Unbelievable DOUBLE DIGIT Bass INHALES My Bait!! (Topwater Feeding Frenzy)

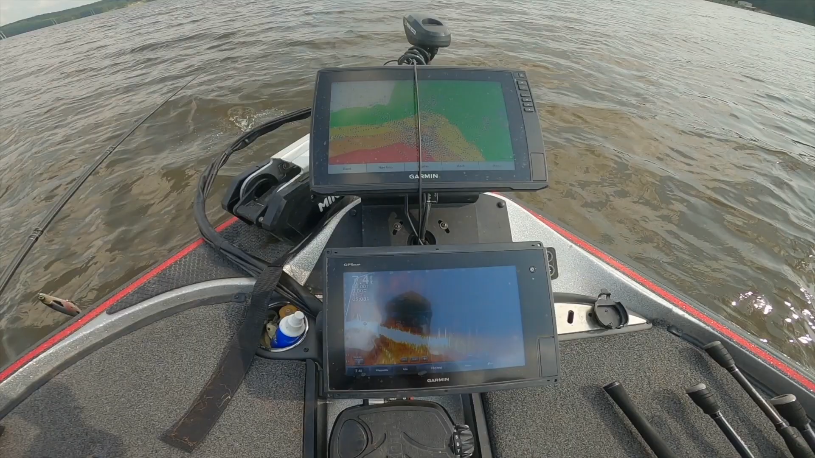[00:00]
This is what I'm staring at right now on Panoptic. Those are all big fish.
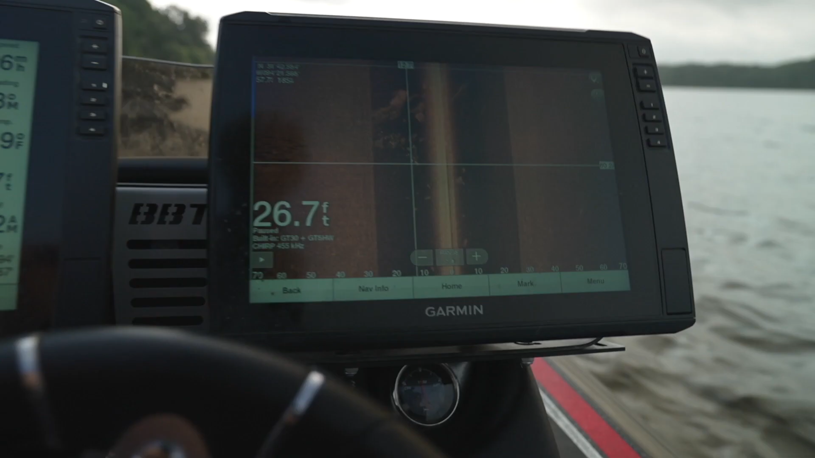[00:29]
On screen: depth 26.7 ft
Anyone can see this. Them's schoolers.
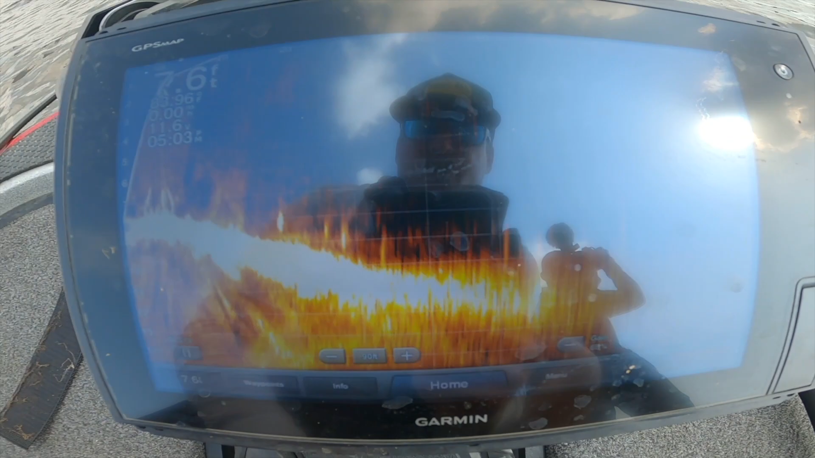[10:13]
I don't know if they're all giant ones, but like some of these giant blobs up here,
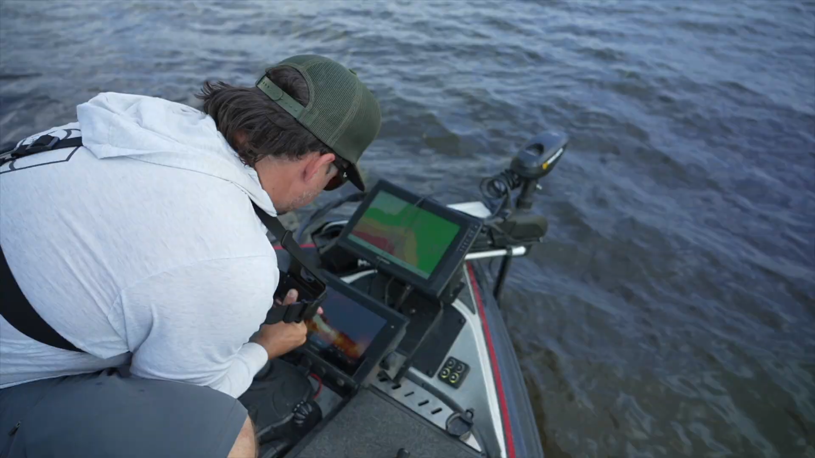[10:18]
you can see there's a nice little drop off and hard bottom through here,
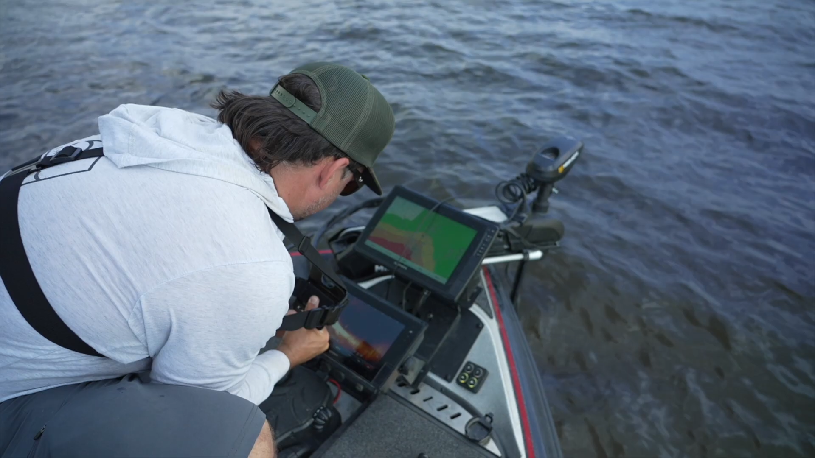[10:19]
and giant shad keep rolling through.
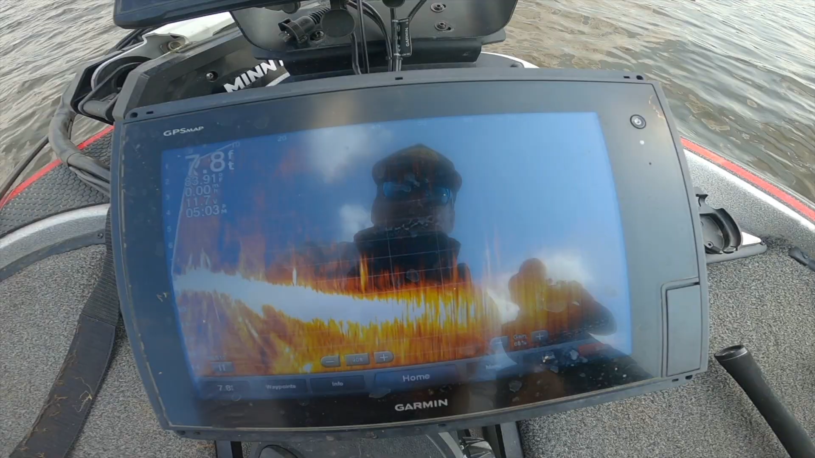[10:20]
God, look at some of those fish out there.